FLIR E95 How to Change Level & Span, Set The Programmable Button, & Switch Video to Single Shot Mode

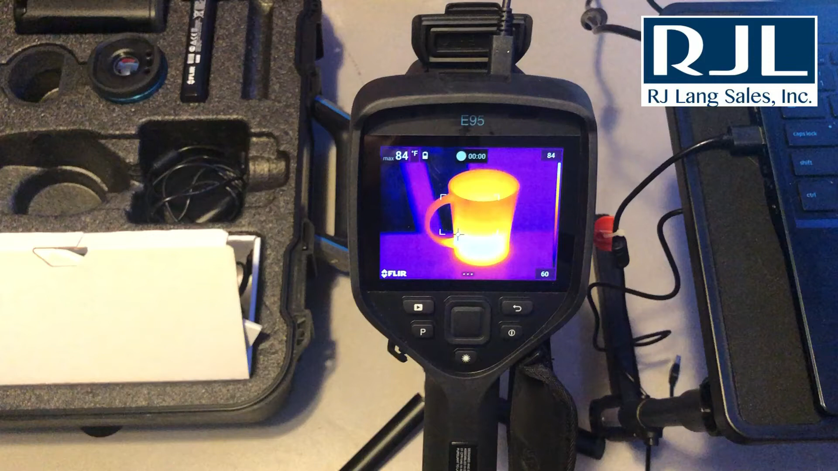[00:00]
On screen: max 84°F
hey what's going on guys this is Ron Jordan over at RJ Lang sales coming at you with another FLIR tutorial video today we're going to be working with the e95 I'm gonna run through some of the typical settings that I use on a daily basis when I'm using the cameras let's jump into it as you can see here I'm in recording mode so to switch from recording mode to single shot I simply click the menu button
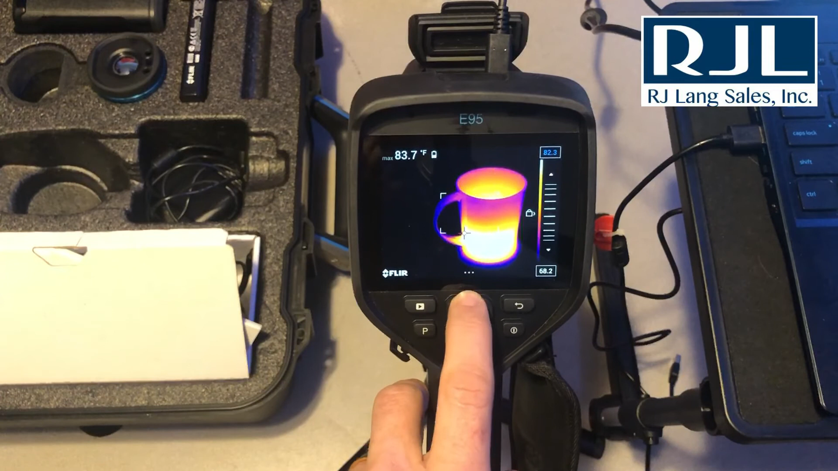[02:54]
On screen: max 83.7°F
and then I'll hit that button one more time to the right and now I can move the top end of that level and scale up and down then to get back out of that let's say you get these numbers totally out of whack and you're like oh god what did I do just go back into the
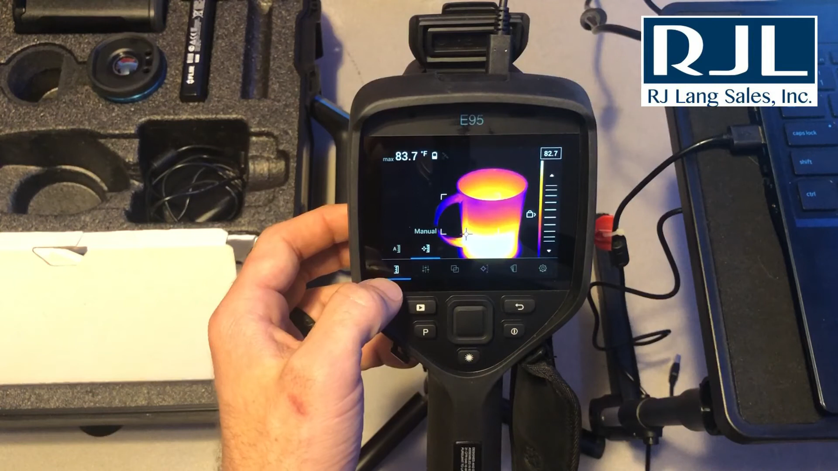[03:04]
On screen: max 83.7°F
temperature range here or the temperature menu hit auto and it'll go back to what what we had before all right guys that's what I have for you today again if you're looking for any tutorials on specific applications if you're looking for tutorials on different menu sets let me know in the comments below or shoot me an email at rjordanatlangsales.com also the online store is